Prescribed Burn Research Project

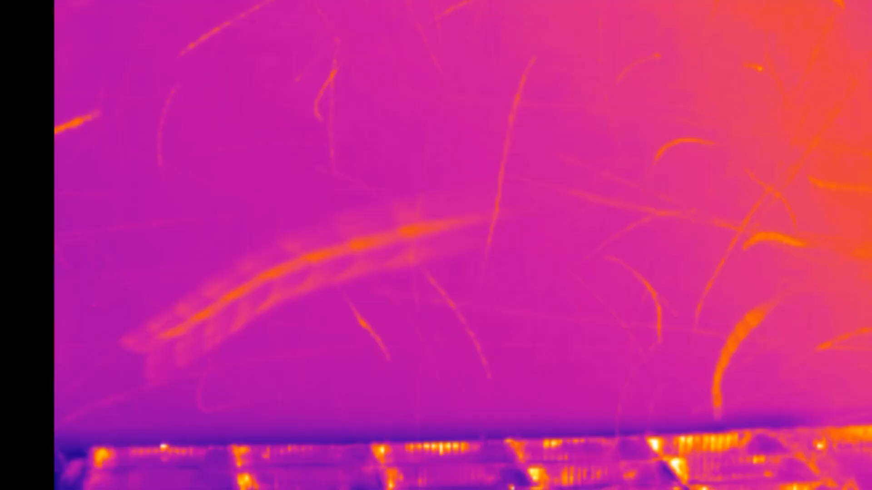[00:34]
Here is what the embers looked like from one of several infrared video cameras that were placed at the burn site.